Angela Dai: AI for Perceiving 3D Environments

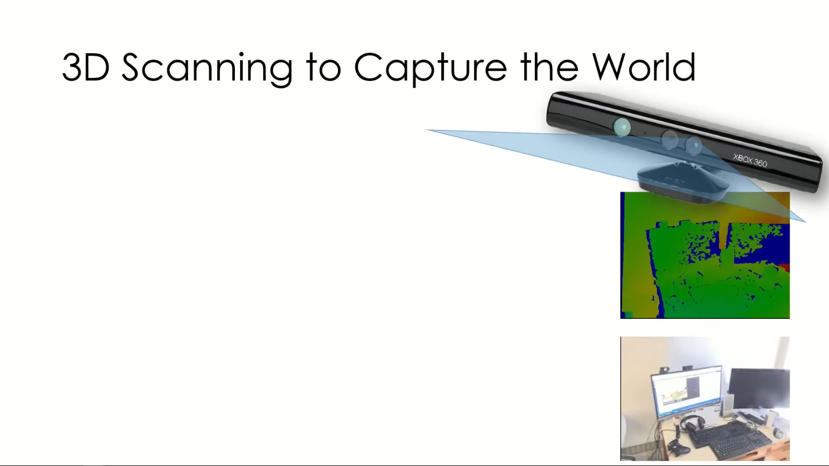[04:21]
So, that allows us to do things like figure out how to merge all of these measurements together that recreate a 3D environment that's being observed here. And so, with this, we can create 3D models
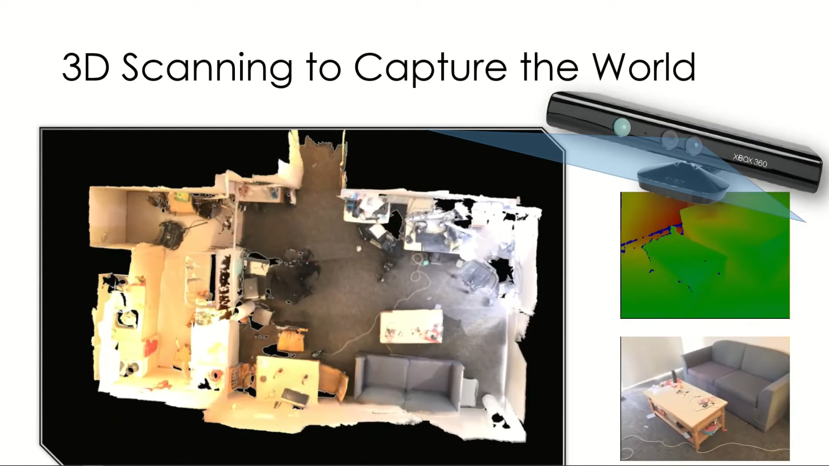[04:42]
of real environments just by taking these video camera measurements around. So, that's pretty cool.
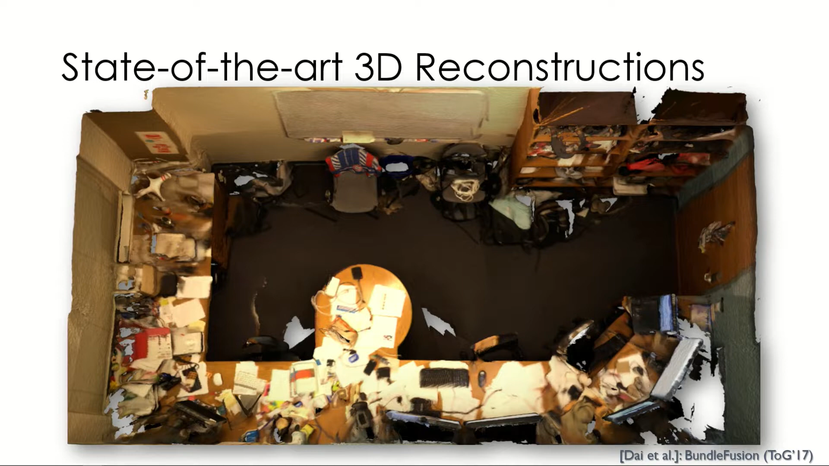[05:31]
You would have seen previously that was the apartment that I used to live in. But... So, here we can recognize the 3D structures of these real spaces. But there's a bit of a problem here with even this kind of nice reconstruction, which is that we're missing a lot of geometry if we just turn it around and inspect it at a close view. So, this is because of a lot of different reasons. And in practice, it's very difficult to get complete geometry measurements from real scenes because you can't just physically move the sensor around to capture everything.
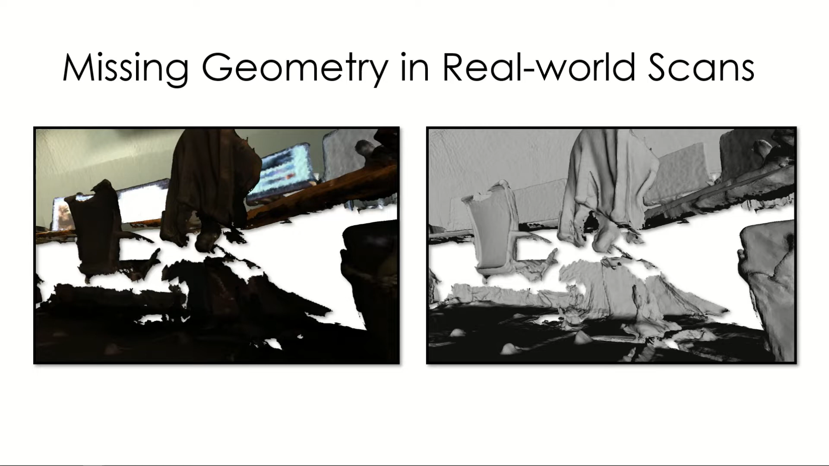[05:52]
There are always objects that are blocking other objects. And what that means, when we try to put a virtual avatar into the scene, it doesn't know where to go.
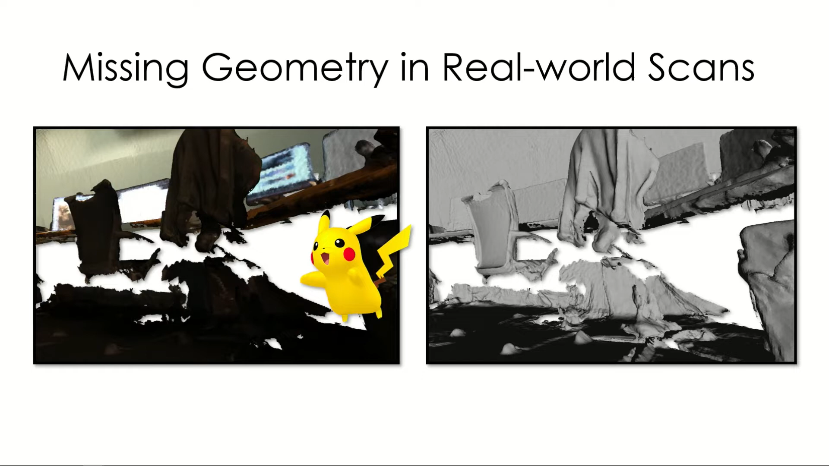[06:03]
It doesn't know the full interactions of the geometry. So, it's not a complete reconstruction of the environment. So, just a very brief overview of how most deep learning, kind of machine learning methods work.
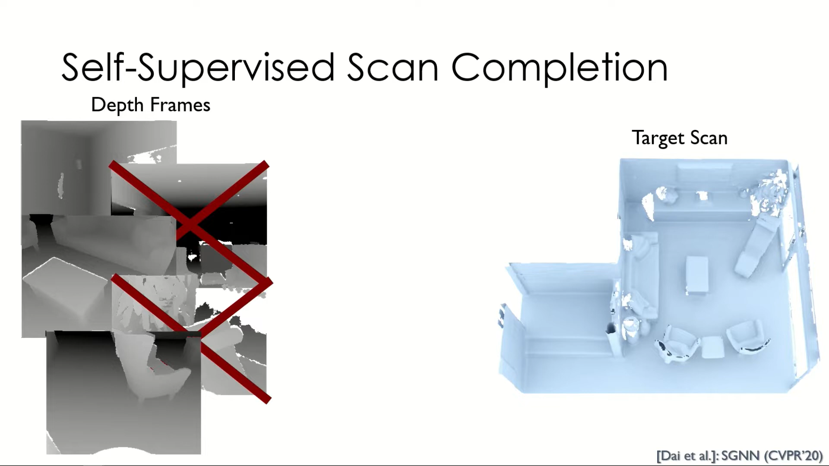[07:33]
So, this 3D reconstruction has originally been constructed with a bunch of depth frames that you saw before from these kinds of sensors. And what we can do is a clever little trick to say, well, we can take away half of the frames and make a new scene. And now this one is more incomplete. It's missing more geometry. And now we can correlate these two together as a pseudo-input target. So, the target is not completely correct because it's still missing some information. But we can understand the process that goes from less incomplete to more complete. And in a sense, we also use some information from the camera here so we
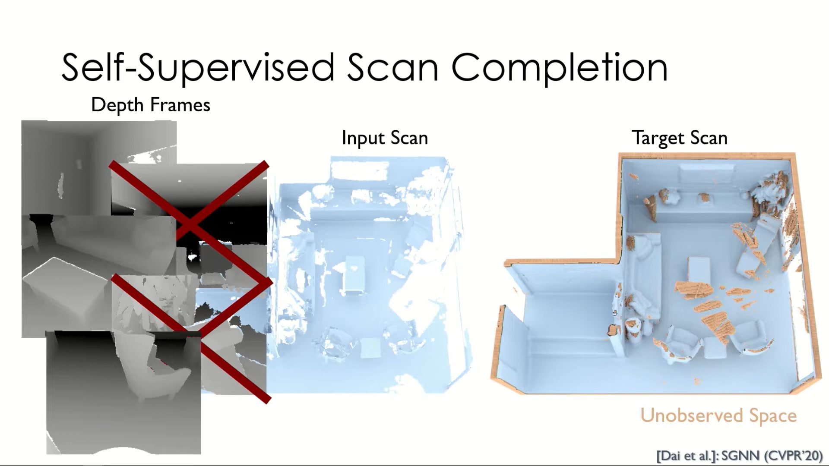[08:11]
can figure out where we don't know information because we know, let's say, if the camera sees a surface in front of it, in order for it to have seen that surface, there's nothing there. behind that surface, it doesn't know, and so these are the unobserved regions here. And so we can formulate this instead of as fully supervised learning as self-supervised learning because we've created a formulation that allows the machine to be able to learn from the data without having extra labels required.
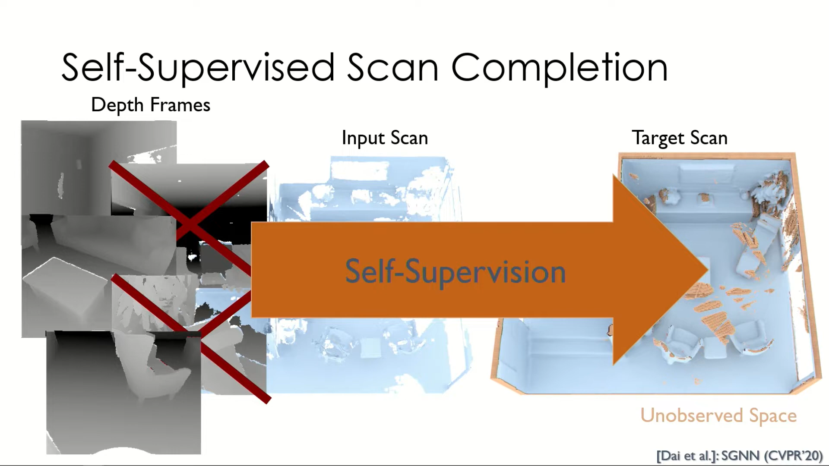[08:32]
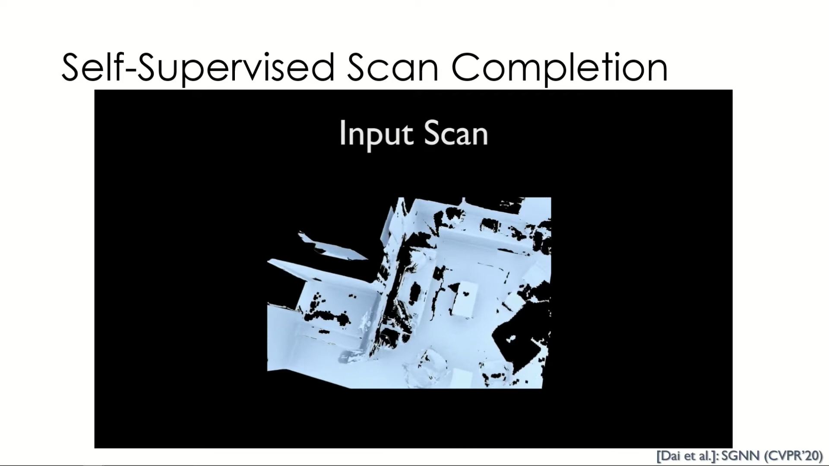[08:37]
So, what this looks like when we run this on an incomplete scan, we can get out this nice prediction of geometry and it's got all of these holes filled in.
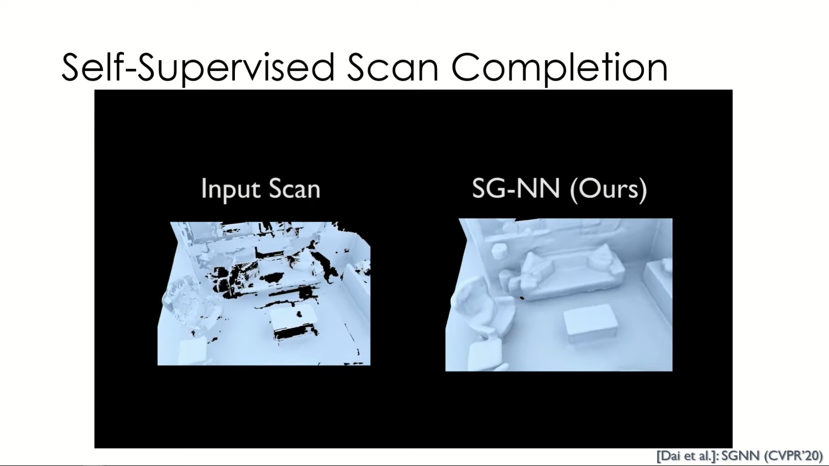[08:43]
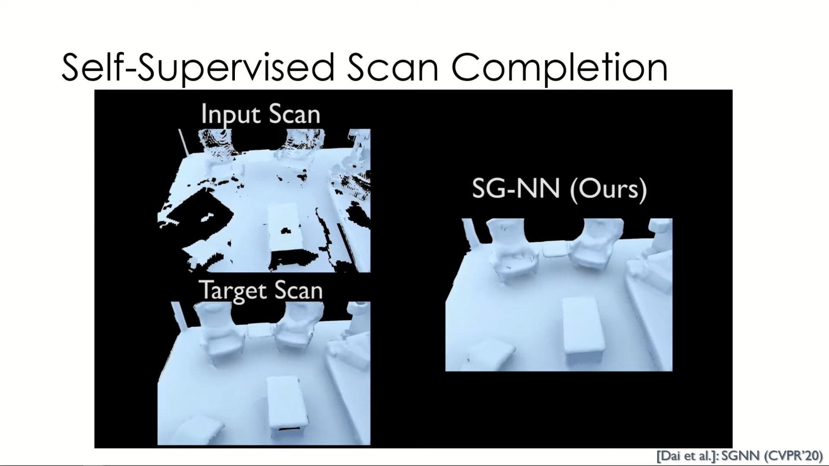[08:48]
So, the cool thing is compared to the target scan, actually, the target scan in this scenario has holes in it.
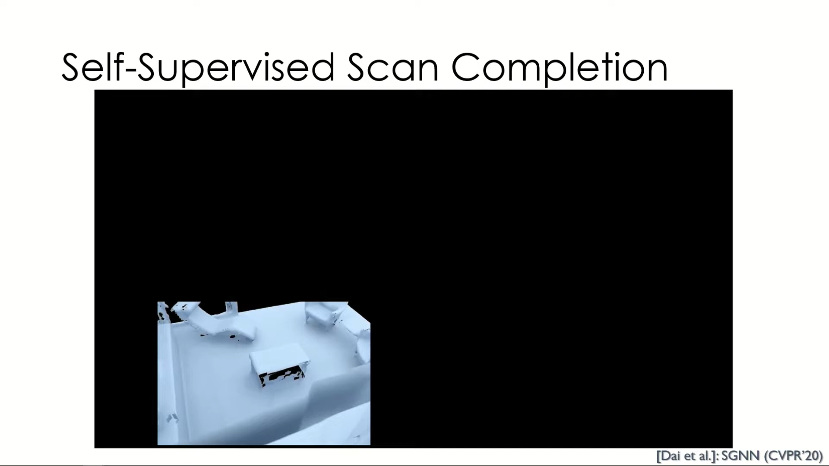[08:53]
So, we can, in fact, learn to generate geometry
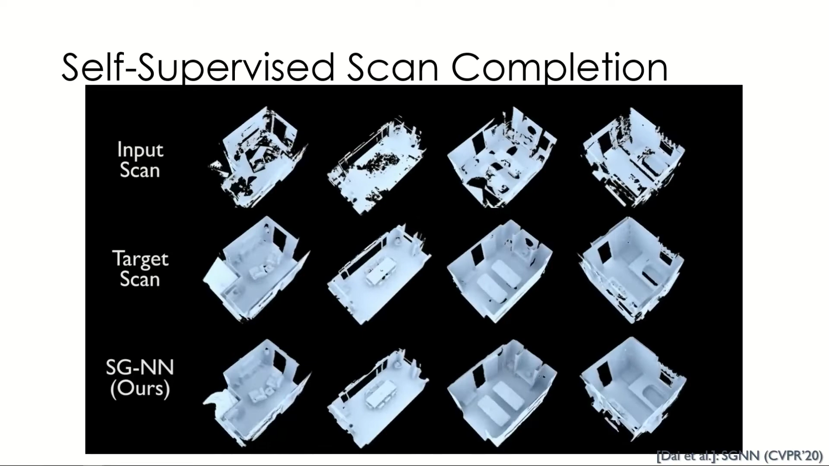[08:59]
of 3D scenes that's even more complete than any one example that we had in our original database. So, you see here, there's a bunch of holes in the target scan information and the machine learning approach here even allows us to learn how to complete these holes.
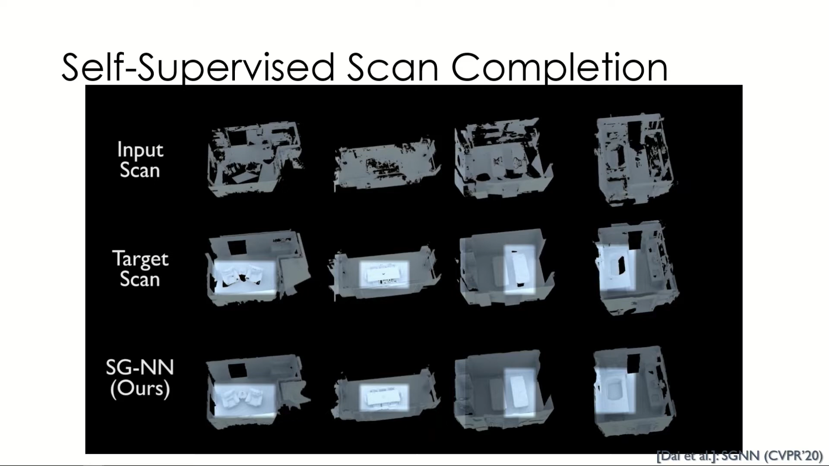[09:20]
So, that's the cool part of this self-supervised formulation and we understand geometric structure in this way.
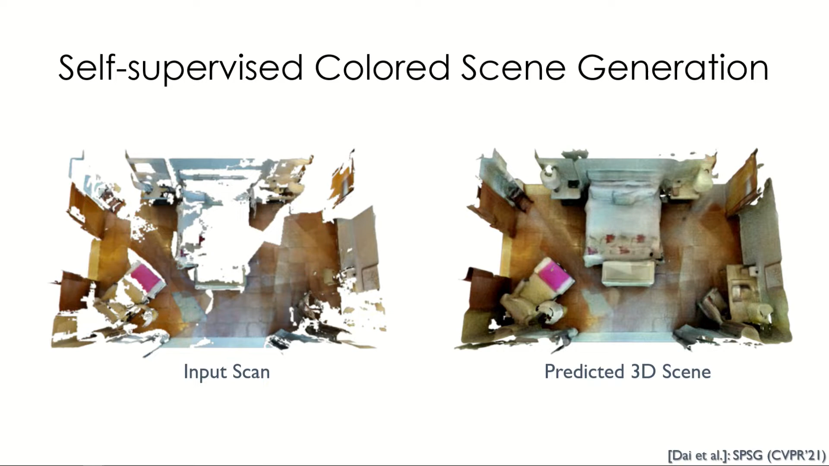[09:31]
So, we can also apply this, of course, to colors because usually, you don't go out in the wild and you see a totally uncolored geometry. Right? Usually, we understand scenes with both color and geometry and this requires, basically, interpreting the colors that we generate on the scenes from many different kind of views to compare to
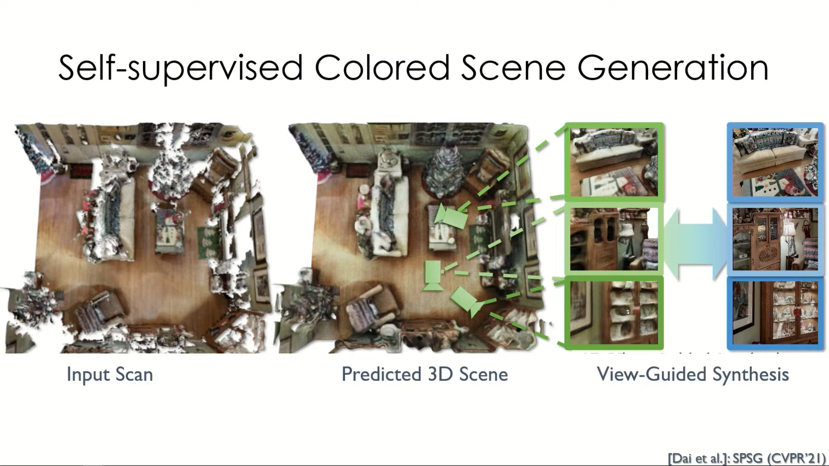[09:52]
all of the original images that were captured and what you can get out of that is a prediction